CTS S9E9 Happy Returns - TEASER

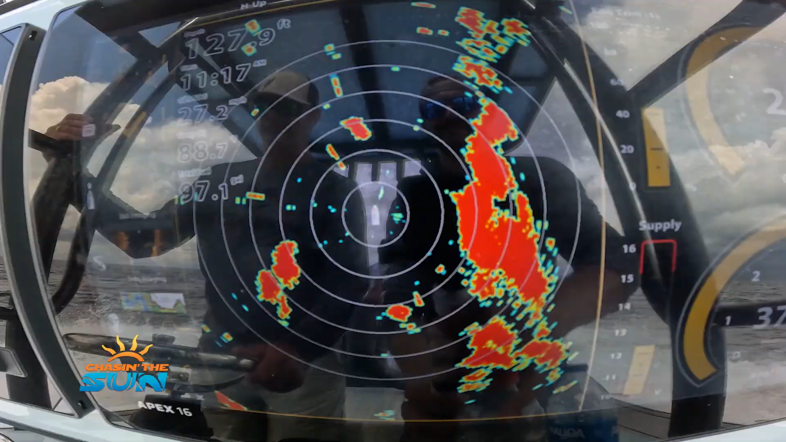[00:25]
We're gonna see if we can get out around it.